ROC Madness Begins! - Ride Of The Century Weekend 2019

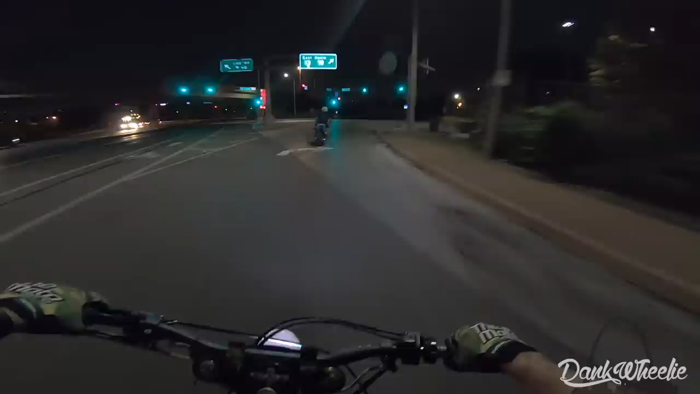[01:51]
Oh, looks like we're getting on the highway. Hey, it's more stunts.